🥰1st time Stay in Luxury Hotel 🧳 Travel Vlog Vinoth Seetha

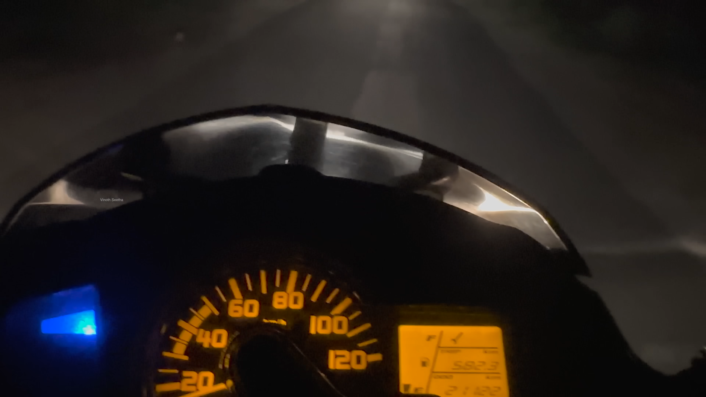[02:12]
ஆ, ஒரு கோடு தான் இருக்குது, அதான் பயமாக இருக்குது. நீ அப்பயே பெட்ரோல் இல்லைன்னு சொன்னீல, போட்டு வச்சுருக்கனால எங்களோட திடீர் பிளான் இது.